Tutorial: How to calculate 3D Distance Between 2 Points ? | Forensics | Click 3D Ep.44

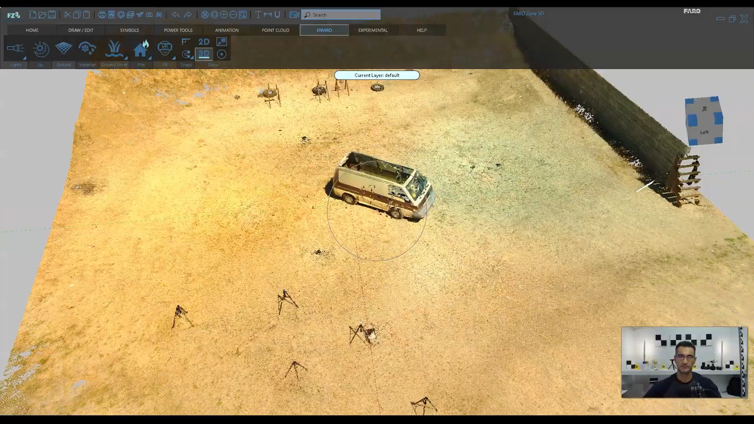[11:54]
Okay, so I am in Ferro Zone 3D here, and what I'm going to do is pick a couple of points, and I'm going to record their coordinates. And I'll measure between them in this program. And this way, I will have what the program is reporting as the actual number.
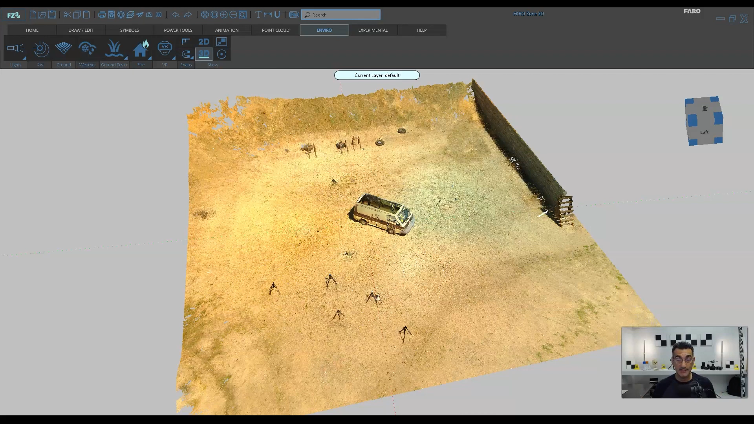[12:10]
And then what I'm going to do is, I'm going to do the calculation just like we did before. So, let me start by picking a couple of points. And I don't really care where they are, but I will make something up here.
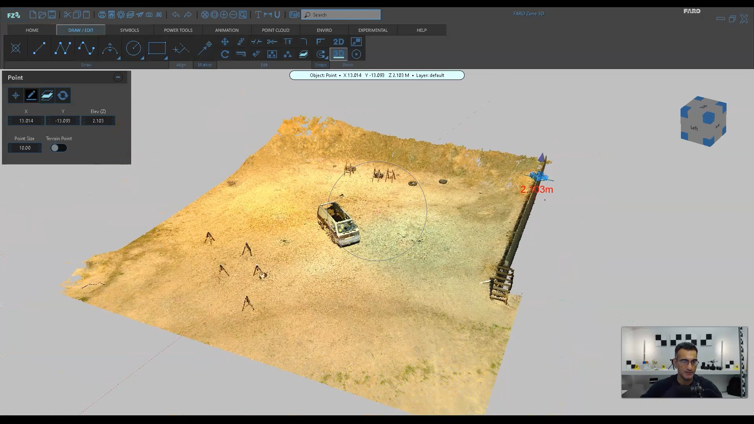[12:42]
So, I'm just going to make a line, let's say. And I'm going to see if I can snap here. Actually, let me shut off all the snaps except for no point cloud.
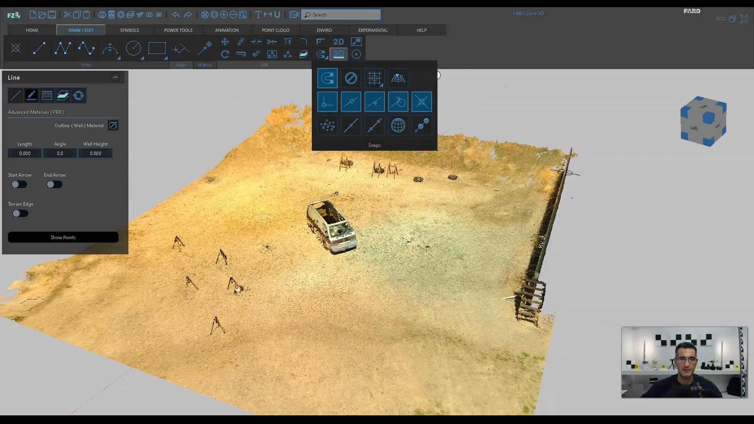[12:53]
Good. So, now I'm going to snap to the center there, and then snap to the center of this point here. So, let me just make sure that that's correct. So, this looks like it is in the center.
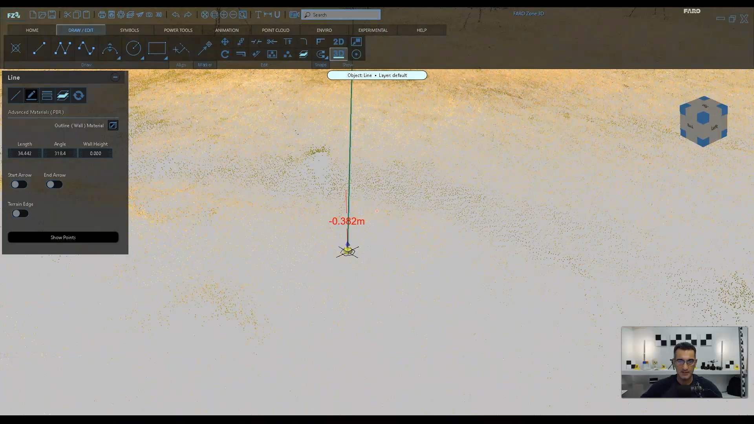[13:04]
That's great.
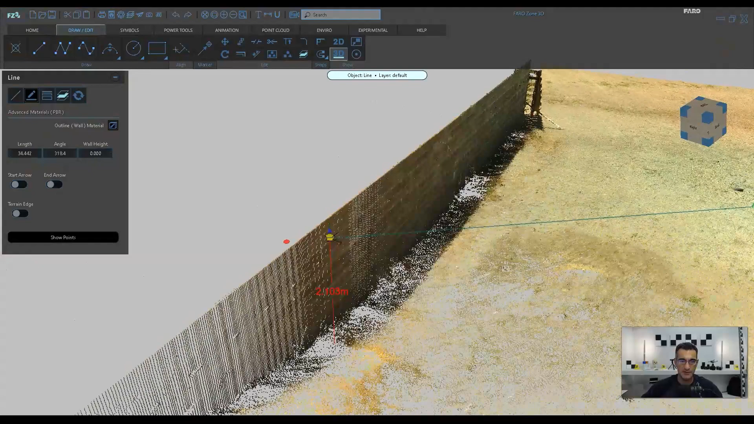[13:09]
And I'm going to go over here and check, and that looks like it's in the center there as well. Okay, great. So, if you check it here, the length of this line, or the distance between these two points, it says it's 34.442.
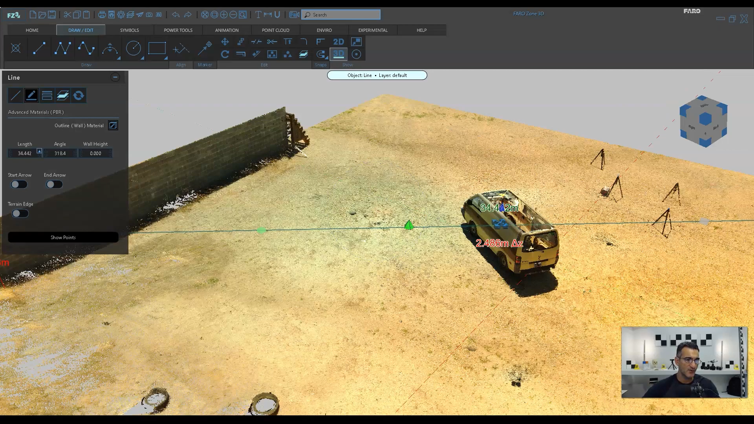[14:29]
So, just between some rounding errors and stuff like that, you know, we have a one millimeter error there.